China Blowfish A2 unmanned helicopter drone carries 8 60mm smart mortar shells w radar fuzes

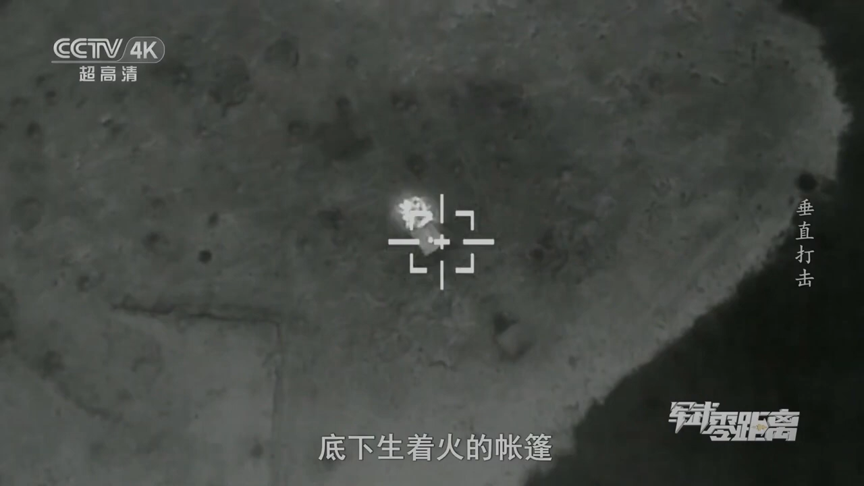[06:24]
helicopters with advanced equipment can clearly identify which is the real target.